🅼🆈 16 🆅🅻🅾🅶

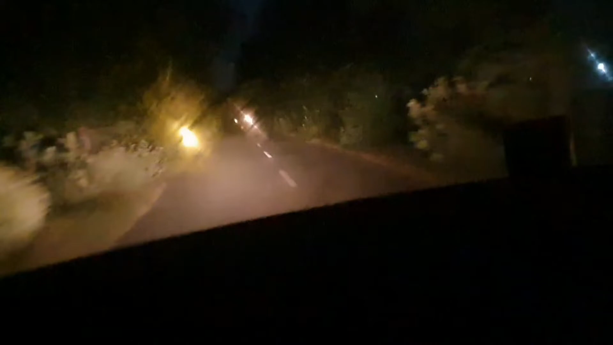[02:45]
हेलो गाइस ये गाइस सीधा जा रहे गाइस ये जलोपुर रास्ता।